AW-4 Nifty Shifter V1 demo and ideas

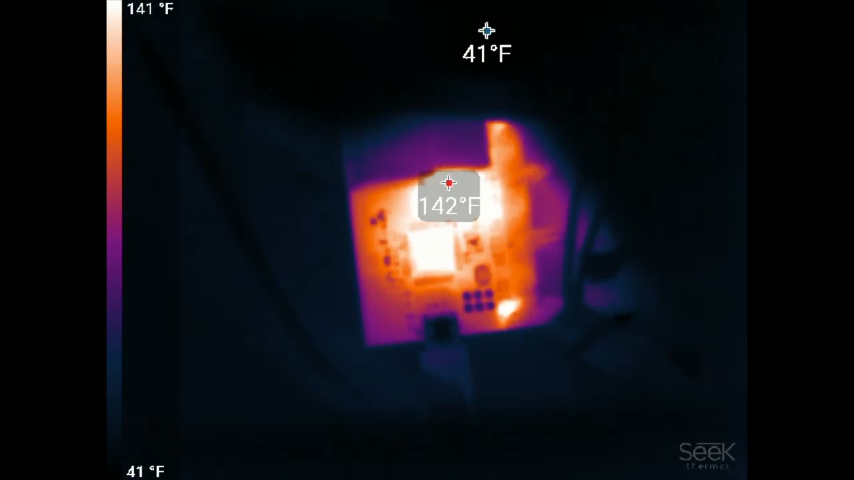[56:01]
On screen: scale top 141°F, scale bottom 41°F
Well I'm gonna hit that with the thermal camera And see if anything's blowing up Okay So we're looking at the thermal camera here You can see a couple things
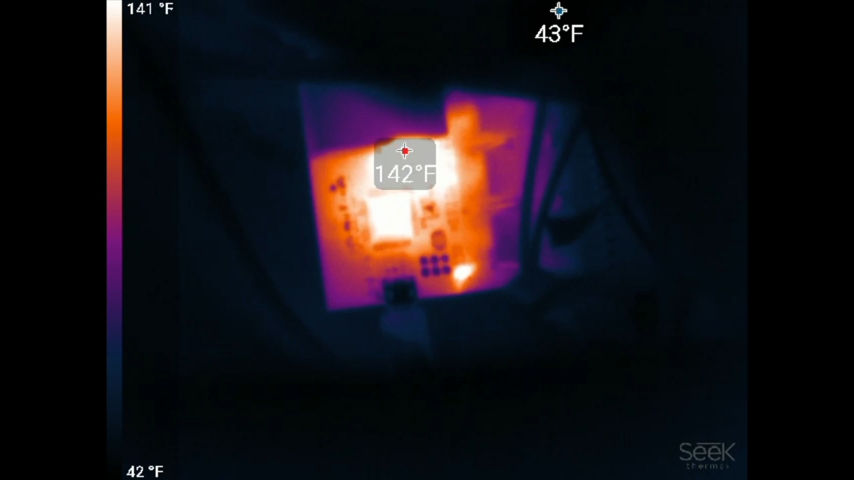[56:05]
On screen: scale top 141°F, scale bottom 42°F
The bottom right spot is our transistor That is driving the relays Uh At the top right You can see the fuse
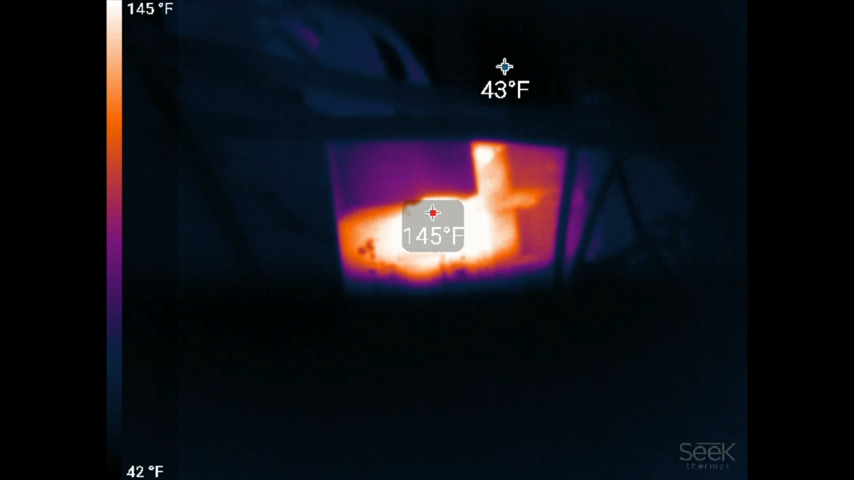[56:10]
On screen: scale top 145°F, scale bottom 42°F
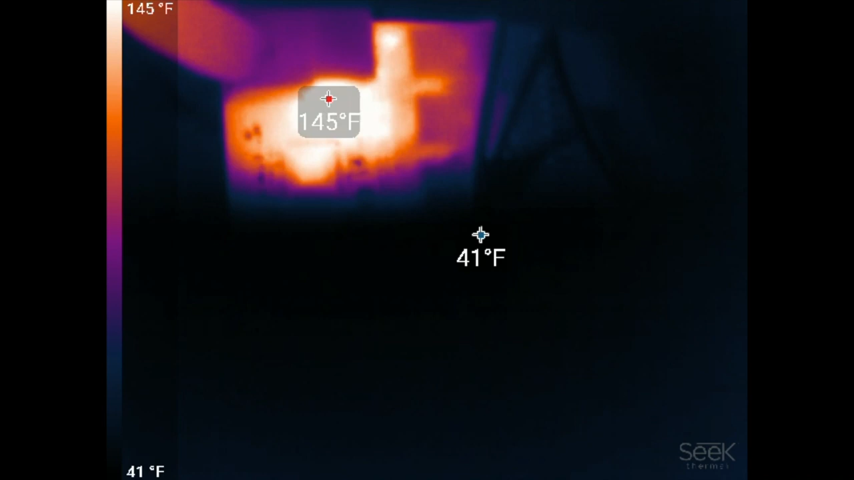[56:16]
On screen: min 41°F, scale top 145°F, scale bottom 41°F
For um All the inputs And actually the solenoid driving Which uh I have to put a bigger one in But I just wanted to check the temperature of that thing With two of these going It's a little hard to tell And then we see our voltage regulator over here Popping a nice 150 So let's see Can I cover this
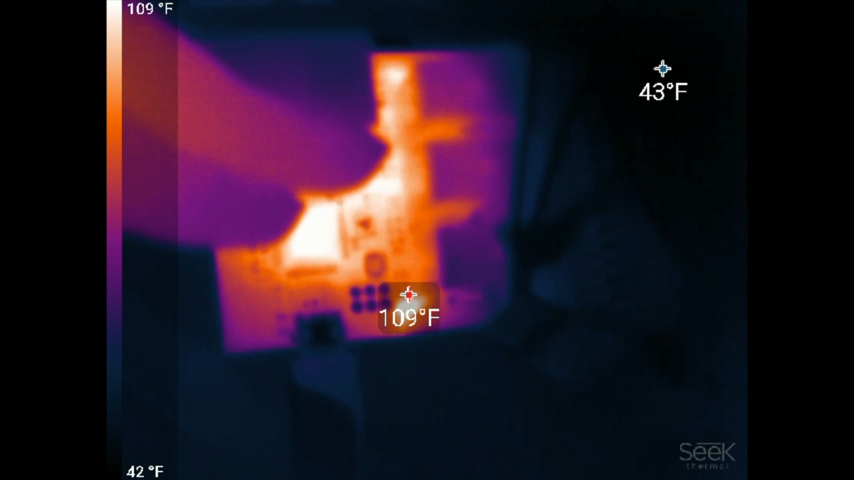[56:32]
On screen: scale top 109°F, scale bottom 42°F
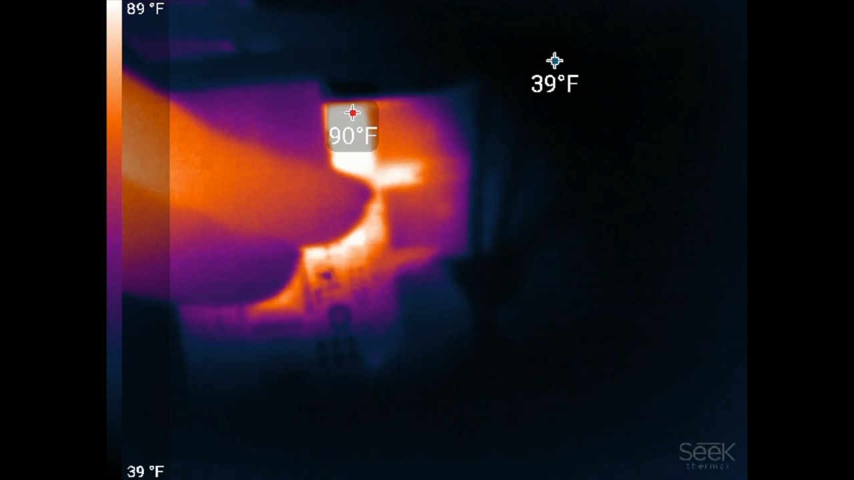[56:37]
And she's only reading 90 Amazing Okay
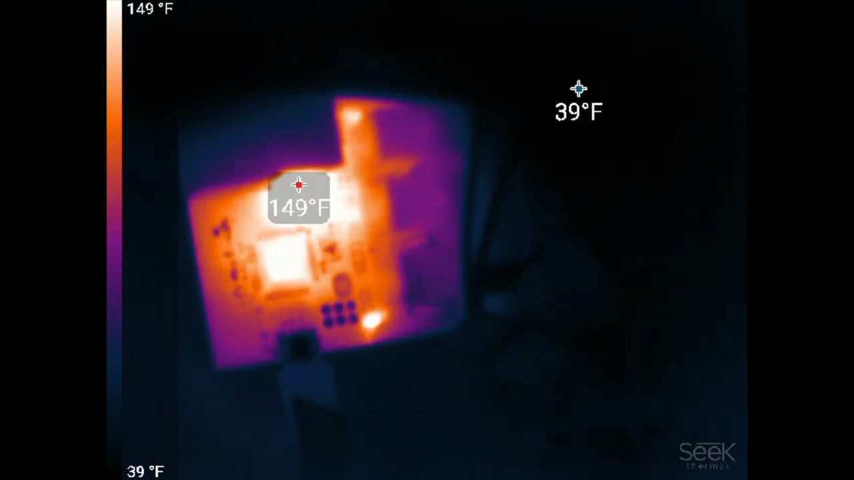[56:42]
On screen: scale top 149°F, scale bottom 39°F
Huh All right Not bad And then watch what happens When we throw this into fourth So None of the solenoids are being driven Things should cool down a little bit And we're gonna throw this into Neutral here Three Four Five Okay Just flicked off You
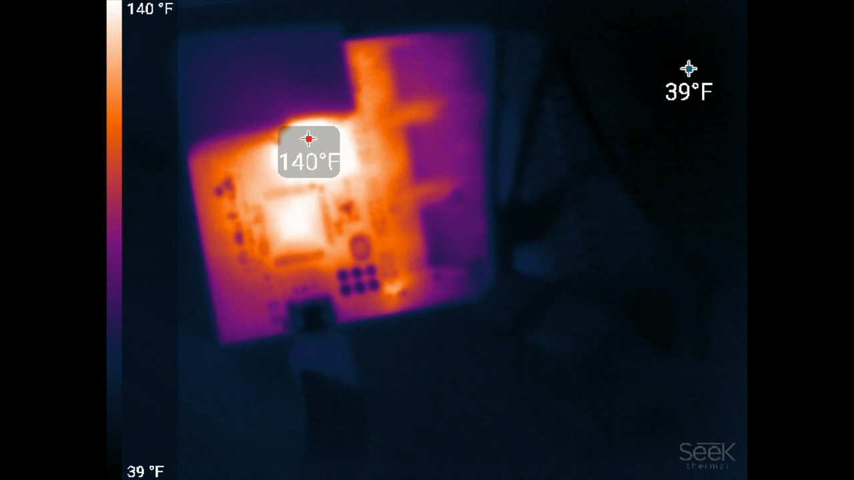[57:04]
On screen: scale top 140°F, scale bottom 39°F
can see that transistor is cooling off now And already gone
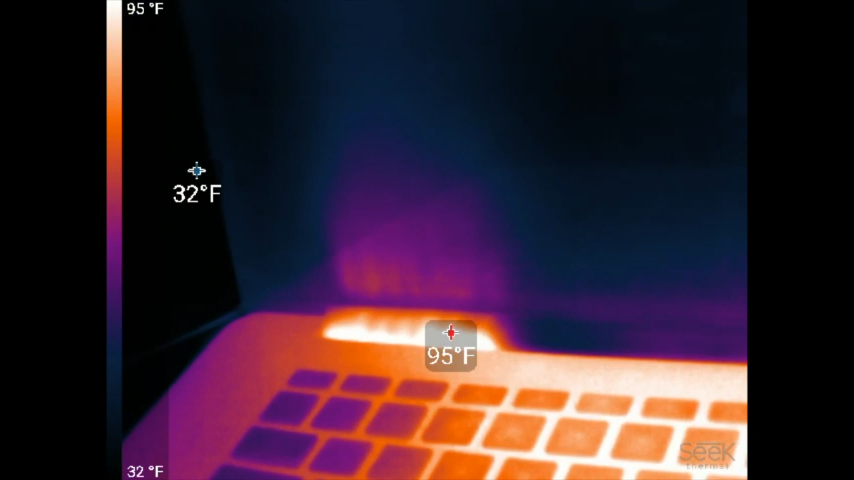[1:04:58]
On screen: scale top 95°F, scale bottom 32°F
Cause if you look It's only pushing out like 3 volts Oh Duh You can't see that with a thermal camera
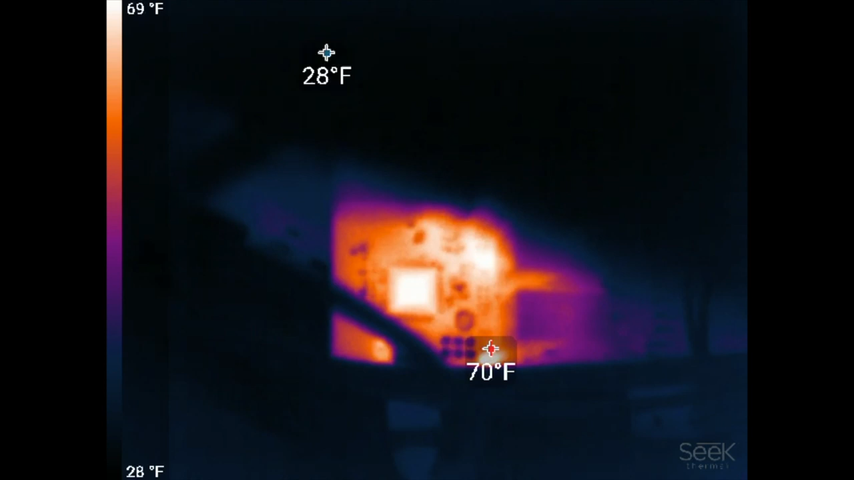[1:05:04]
On screen: scale top 69°F, scale bottom 28°F
Anyway Uh okay So Here's a test We're gonna unplug the USB And
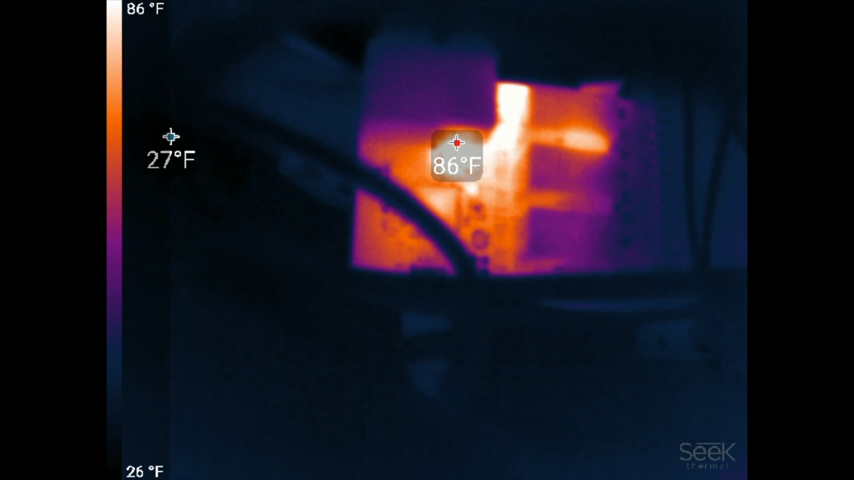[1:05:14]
On screen: scale top 86°F, scale bottom 26°F
I think it just thermally reset Cause all the relays clicked off So let's Let's throw it back in So we'll do 1
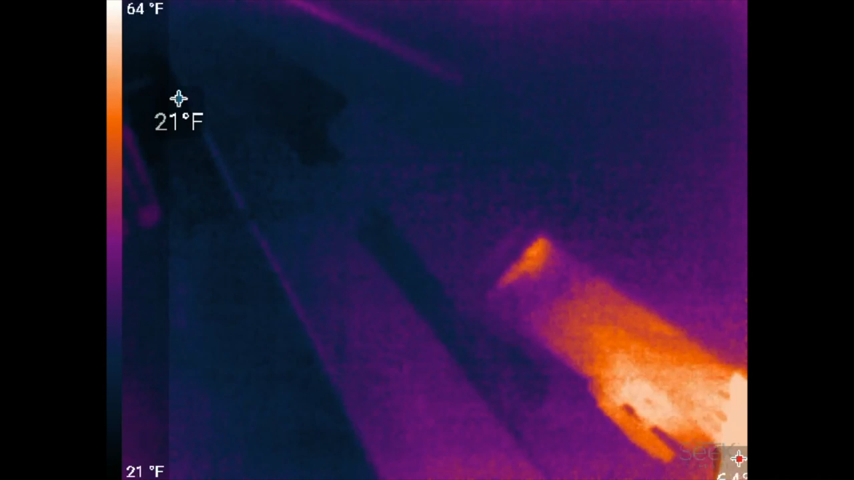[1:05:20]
On screen: scale top 64°F, scale bottom 21°F
Let's see if I can fucking keep you focused here Okay 1
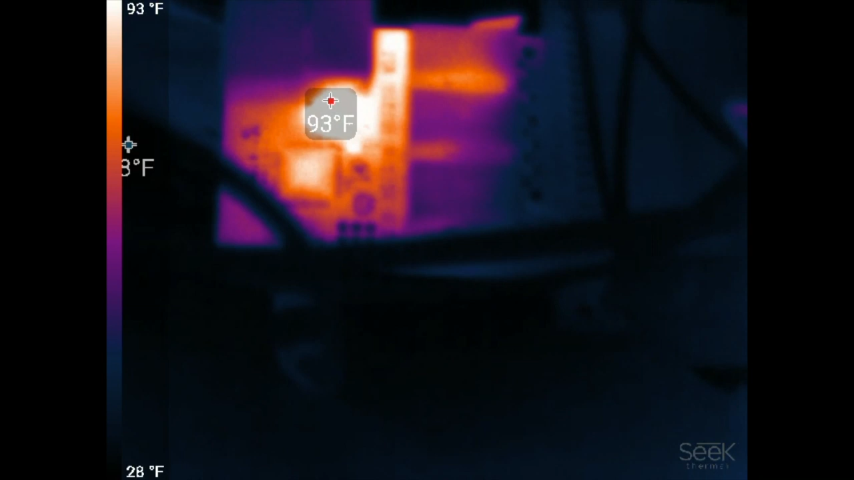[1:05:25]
On screen: spot 93°F, scale top 93°F, scale bottom 28°F
This is not a 2 Come on you fucker 3 And 4 Okay We're in manual mode
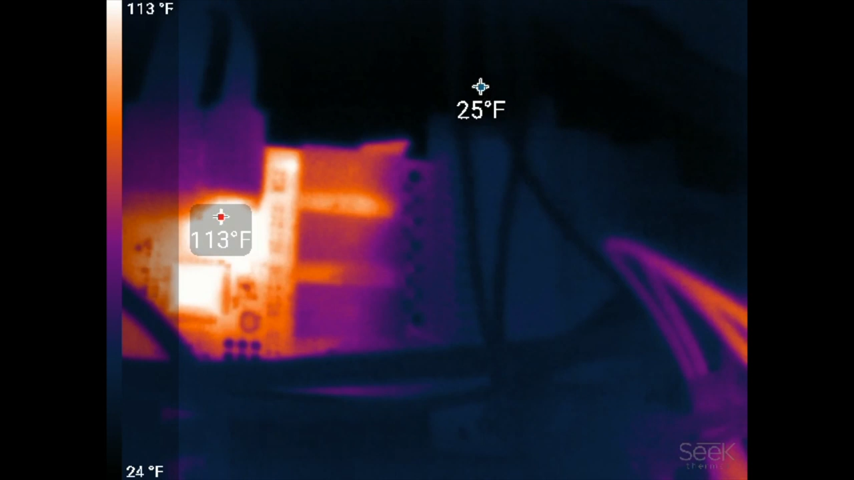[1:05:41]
On screen: scale top 113°F, scale bottom 24°F
Wasn't listening to if it clicked So we're gonna swap Just solenoid 2 on here Yeah you see that it clicked off?